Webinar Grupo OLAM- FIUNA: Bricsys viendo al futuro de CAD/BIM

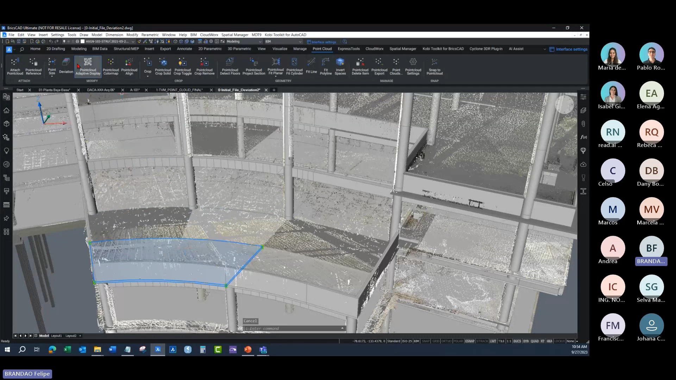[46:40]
fazer análise de desvio para verificar qual a diferença entre lá no meio de pontos e lá estrutura.
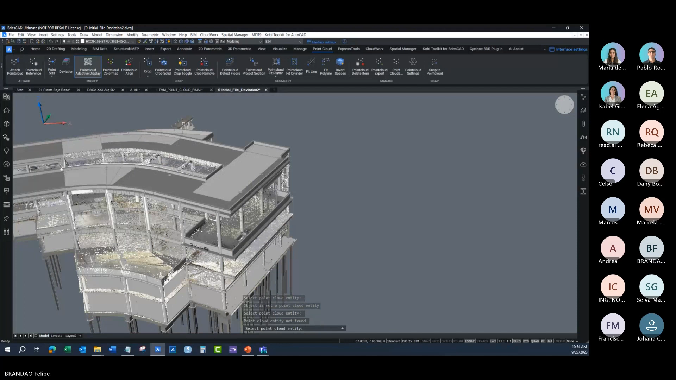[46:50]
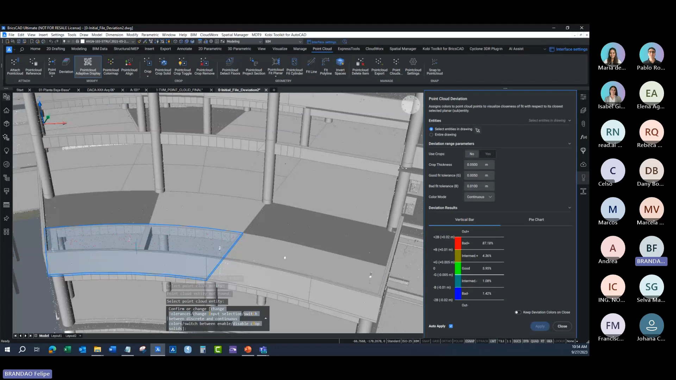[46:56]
Agora generamos um mapa nesta louça, por exemplo,
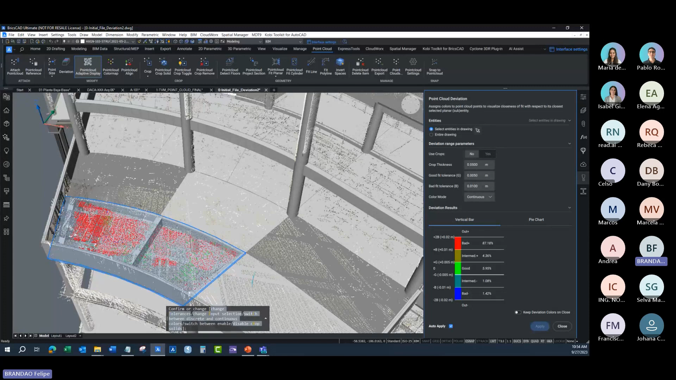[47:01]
que possibilita ver quais são as partes que estão mais arriba ou mais abaixo
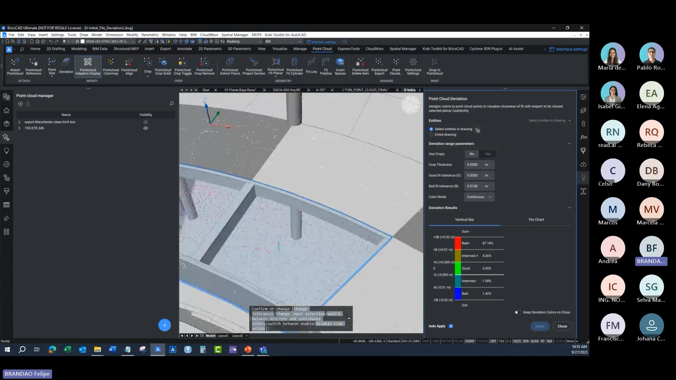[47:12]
de lá no meio de pontos, sim? Então, para verificar como está sendo feito o modelado estrutural.
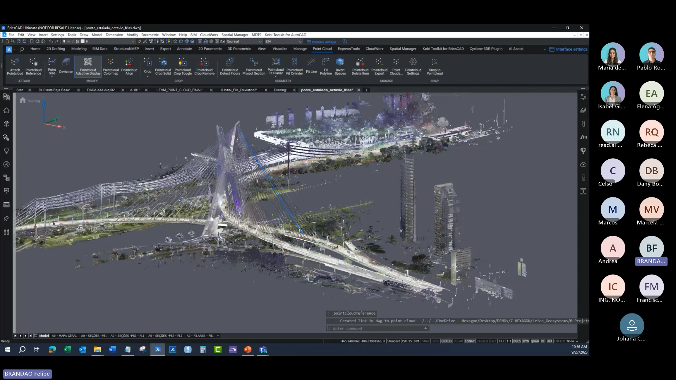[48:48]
E veio lá a estrutura real de lá no meio de pontos junto com ele modelado 3D.
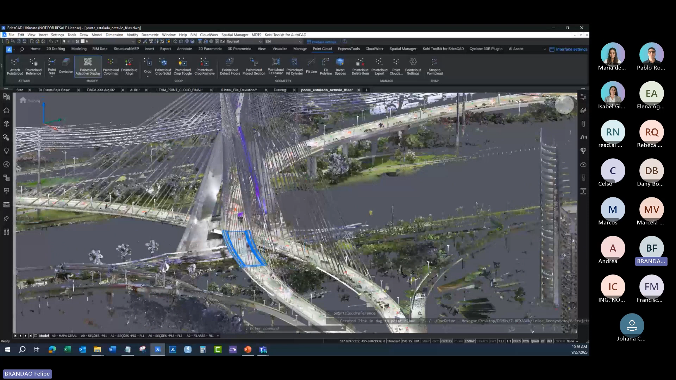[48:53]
Todos os pontos estruturados, eu posso clicar em los pontos estruturados e posso ver lá a imagem
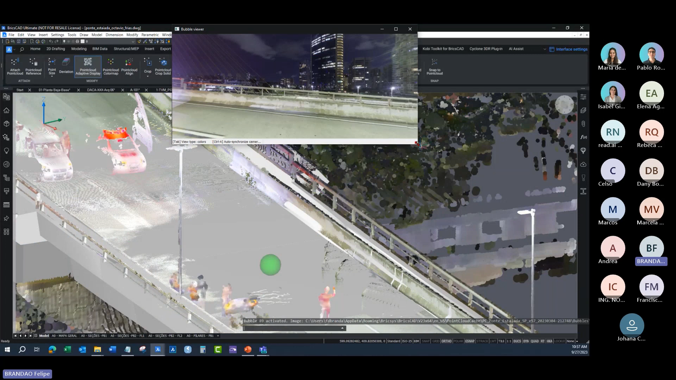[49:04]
del puente, sim? A imagem que ele equipo de las escaneas pode capturar.
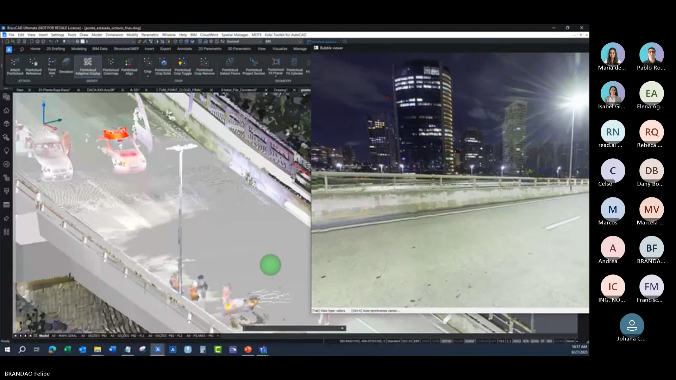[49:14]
Esse é mais um exemplo. Todo ele modelado 3D foi feito usando o Briscard.